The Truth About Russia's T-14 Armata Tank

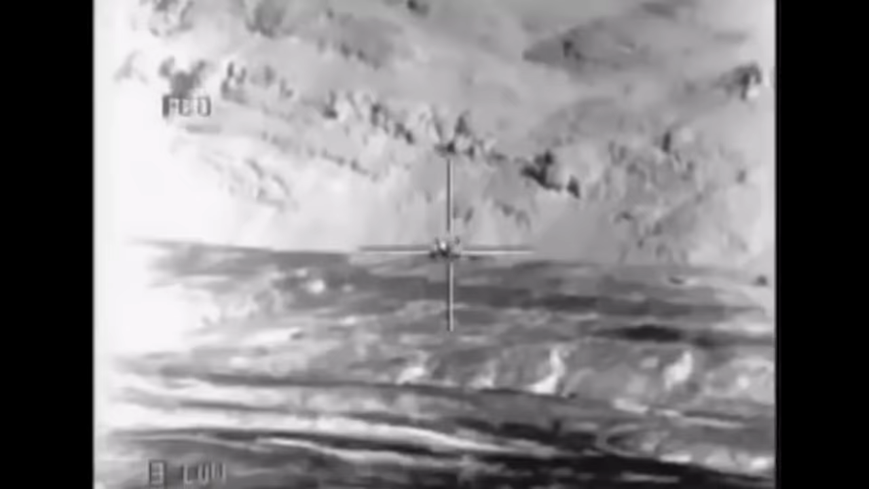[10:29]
The ballistic computer can't create a firing solution for something it can't see, right?
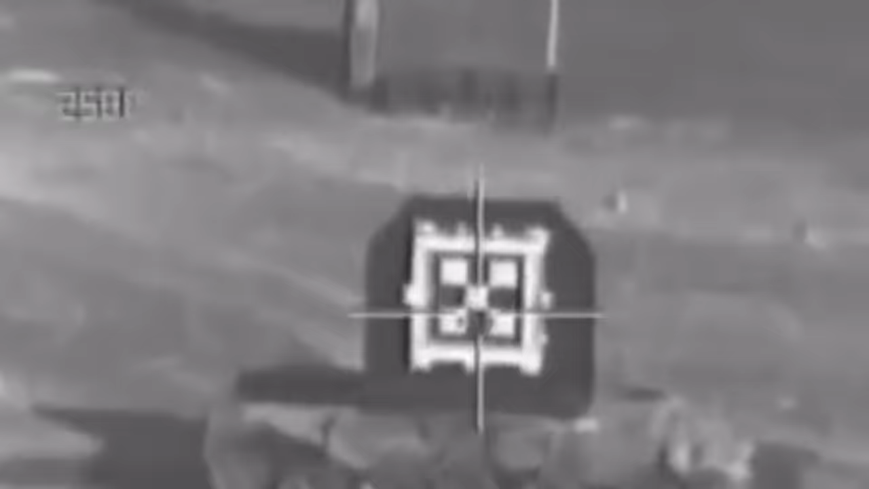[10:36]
The weapon is connected to a radar tracking system, which provides an automatic firing solution for each target.